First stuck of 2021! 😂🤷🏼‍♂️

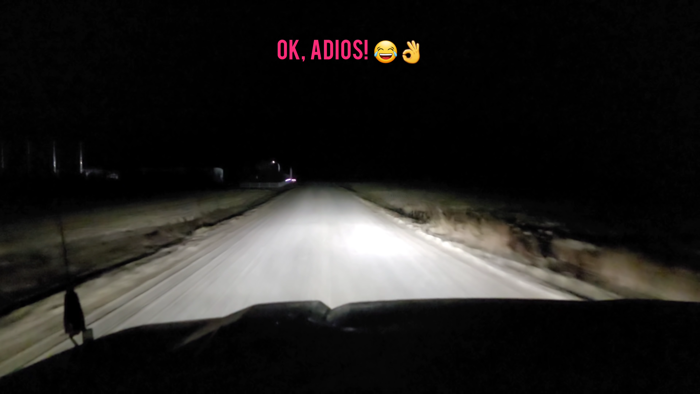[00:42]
I don't think he wants to do any YouTubing but you know that we're gonna do YouTubing
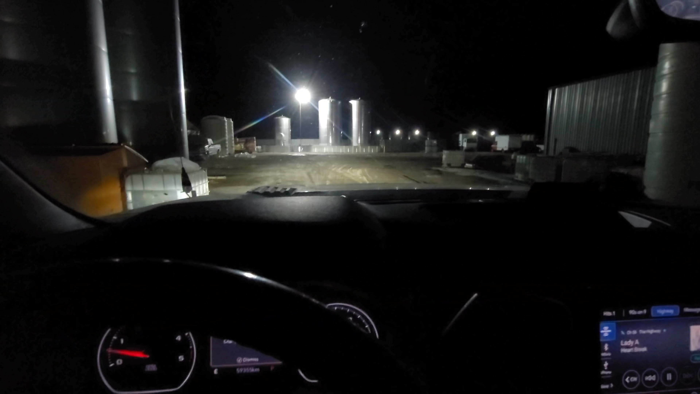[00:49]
but before we do that we're bubbling tanks here this is liquid fertilizer and there's some snow supposed to be coming so we're thinking we're gonna dribble a little bit out